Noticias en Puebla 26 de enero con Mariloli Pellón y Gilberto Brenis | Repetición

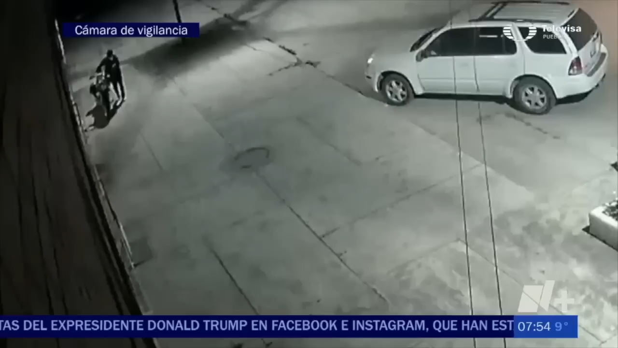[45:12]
como el ladrón se lleva prácticamente del edificio donde se encontraba estacionada esta motocicleta, pues se la lleva sin ningún temor a ser descubierto,